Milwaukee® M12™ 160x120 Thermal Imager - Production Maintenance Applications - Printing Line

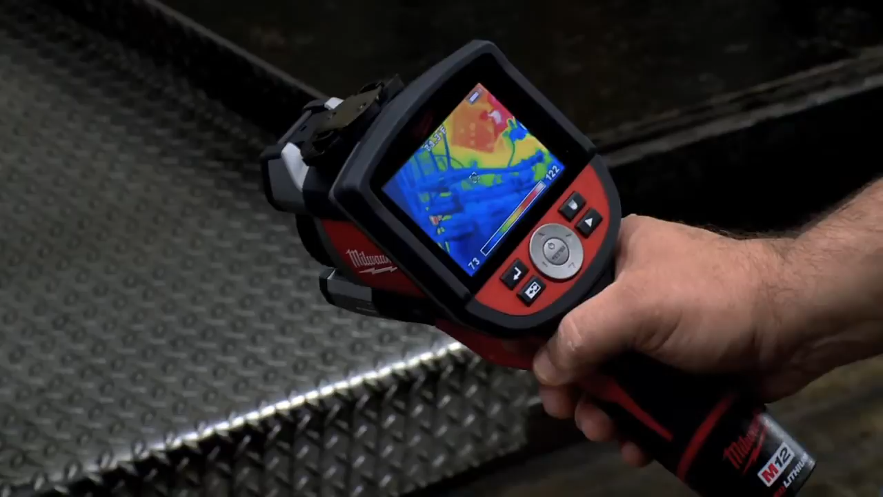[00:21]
that allow the water to go through. We checked the temperature on the rotary union to make sure the bearings weren't bad and the flow of the water.